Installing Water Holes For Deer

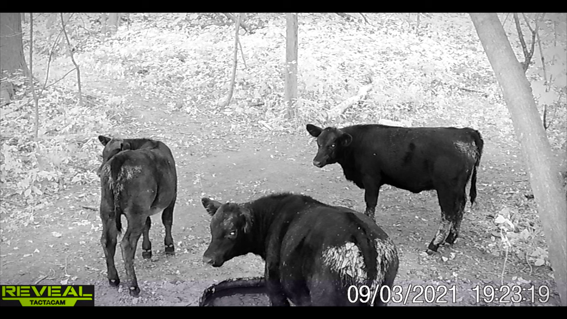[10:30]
our previous property was found by my neighbor's cows the the calves and they were hitting that water hole a couple times a day they had to have been pretty thirsty because they were walking through his electric fence a couple